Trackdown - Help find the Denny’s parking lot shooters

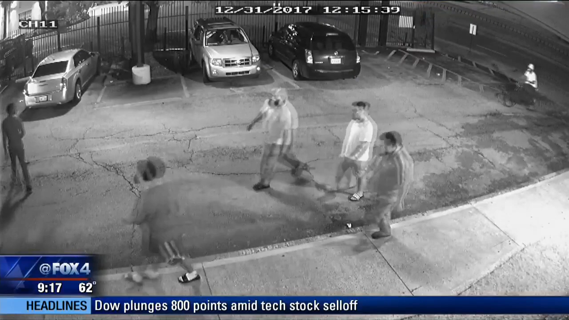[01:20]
AND THEN TWO OF THE SUSPECTS PULLED OUT WEAPONS AND STARTED SHOOTING.
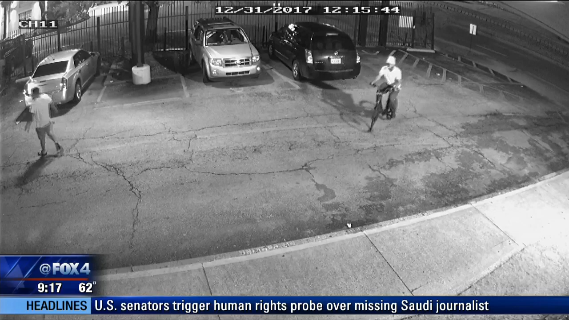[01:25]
YOU CAN SEE AT THE LEFT OF YOUR SCREEN, A FLASH AS THE BULLET LEAVES THE BARREL, AND ONE MAN BACKING UP TO THE IRON FENCE, FIRING.
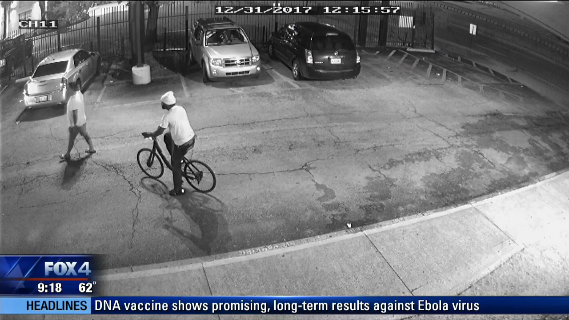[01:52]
THREE PEOPLE WERE SHOT, INCLUDING THE MAN ON THE BICYCLE WHO ROWED UP AND STOPPED TO WATCH WHAT HE THOUGHT WOULD BE A FIST FIGHT.
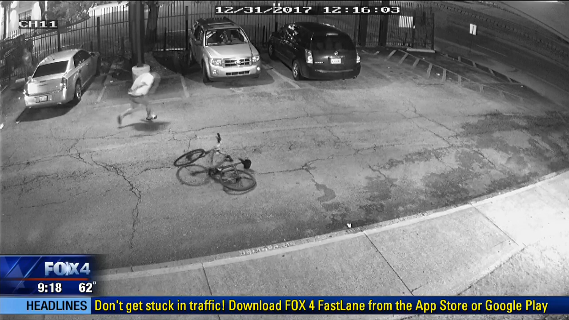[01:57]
TWO OF THE THREE HISPANIC MEN ALSO SHOT, NONE WITH LIFE-THREATENING INJURIES.